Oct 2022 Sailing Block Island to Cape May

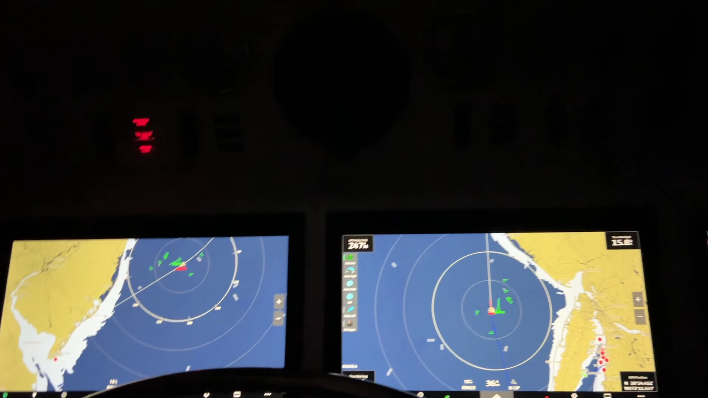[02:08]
We're about 35 miles outside of New York City.
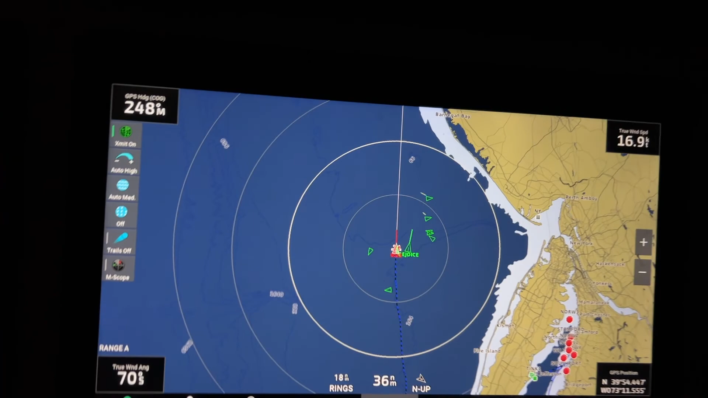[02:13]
Making nice, good speed here. Actually, I'll stop panic. Oops, I can see the speed.
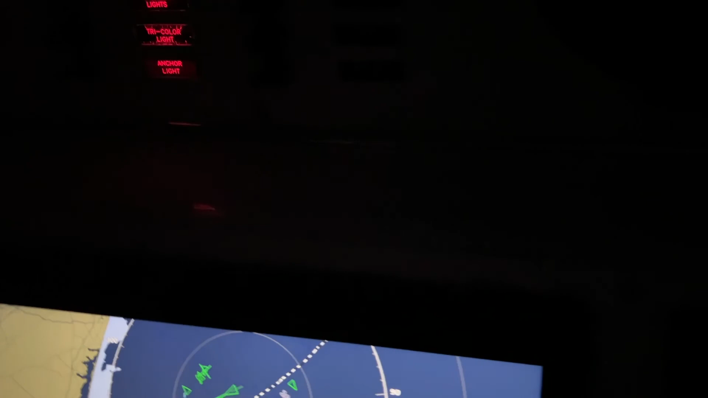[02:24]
I can see the speed. Five to six knots.
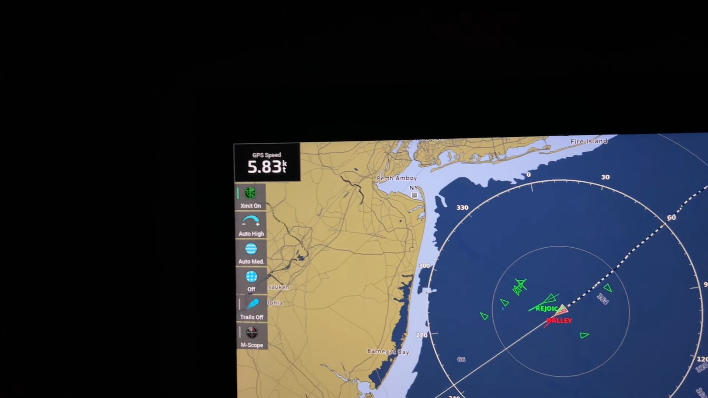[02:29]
That's too shabby. We have a reef and a main. Just to be a little cautious at night.